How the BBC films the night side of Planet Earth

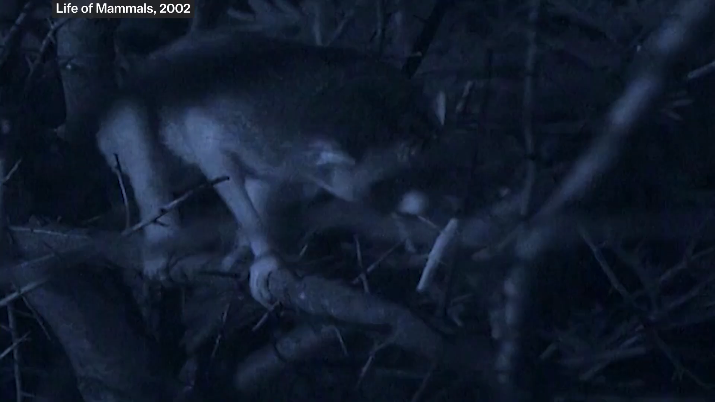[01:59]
That infrared light bounces off the scene and into the lens to form a monochrome image.
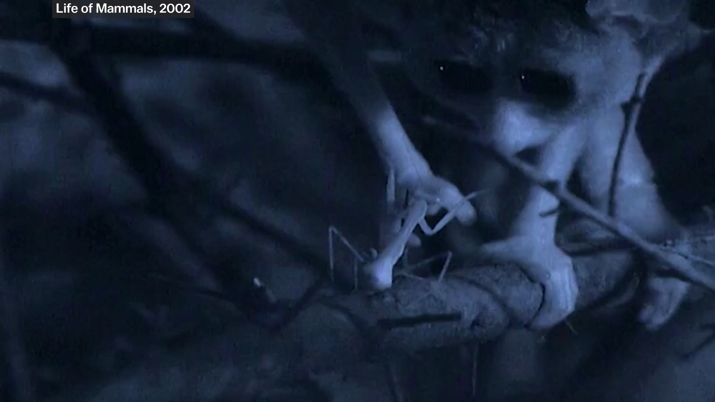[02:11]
By 2002, the quality of infrared cameras was high enough that the BBC could use it extensively for the Life of Mammals series.
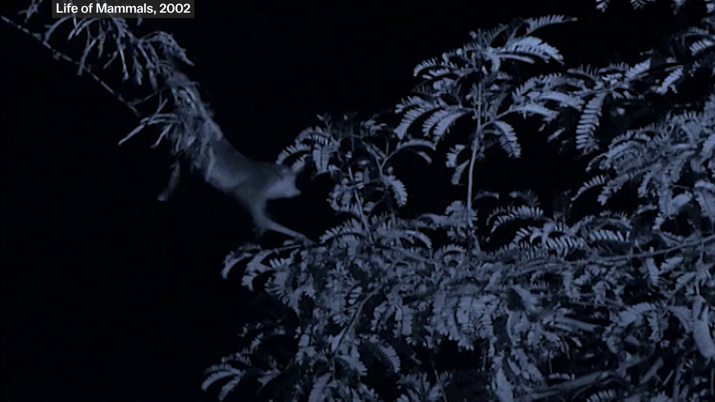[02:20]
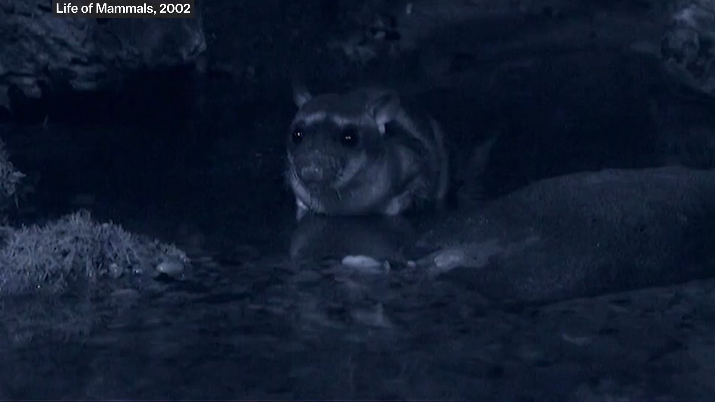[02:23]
It allowed them to film the rare water opossum in the wild for the first time.
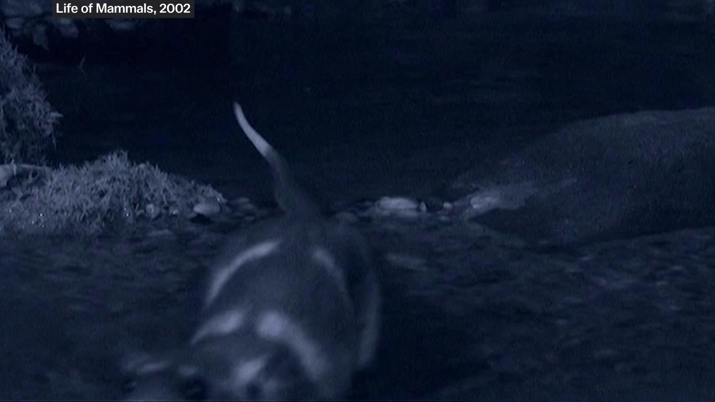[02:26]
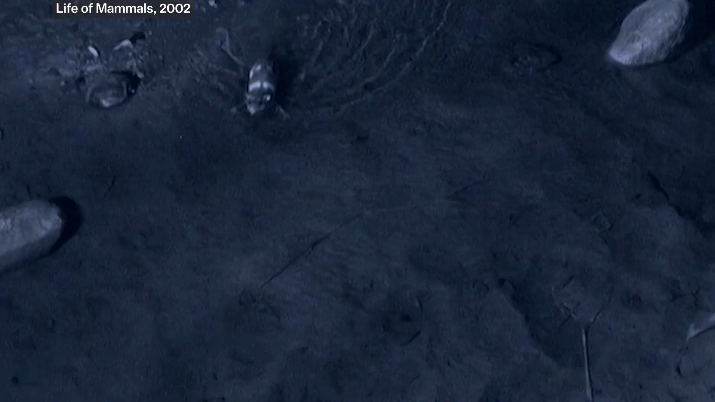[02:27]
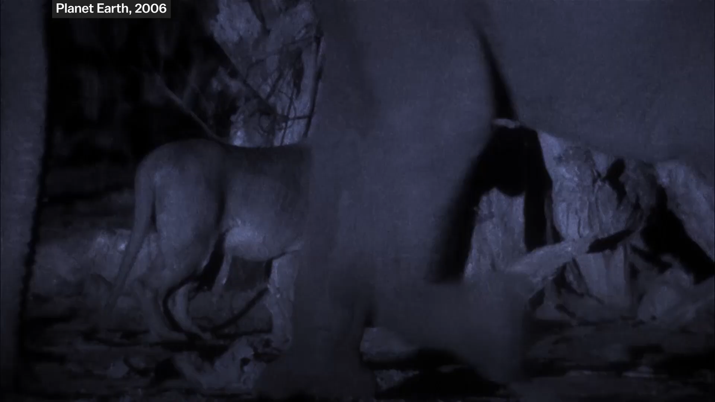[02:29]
And it was the technology the BBC used to capture the iconic scene in Planet Earth
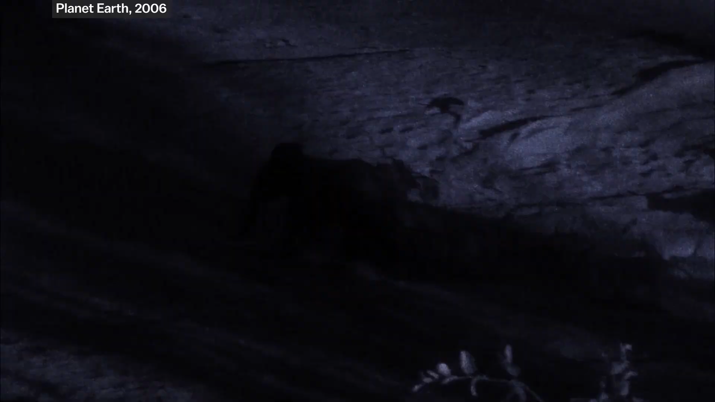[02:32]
of lions hunting an elephant in the dead of night.
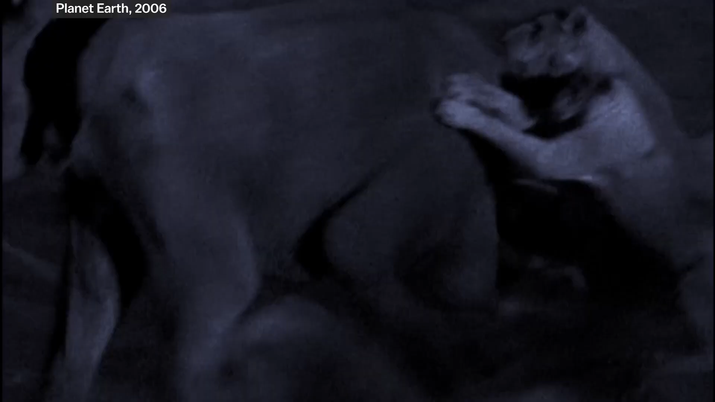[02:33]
They installed infrared lights on a truck and powered them with car batteries.
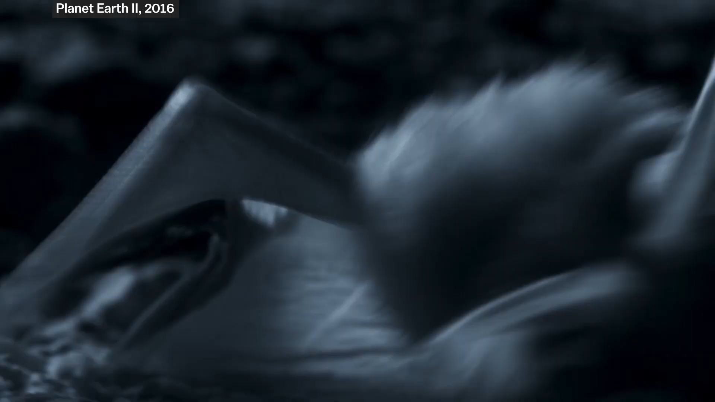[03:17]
When it's not possible to set up infrared lights near the animal, there's another option. Thermal cameras.
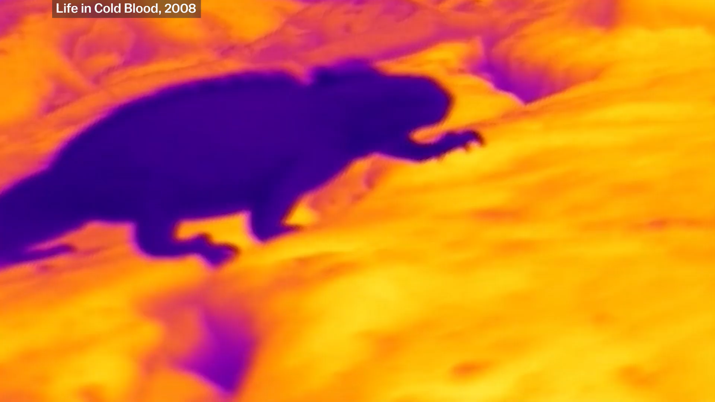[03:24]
Originally there was a sort of multi-colored cameras, you know, with reds and oranges and so on, rather artificial.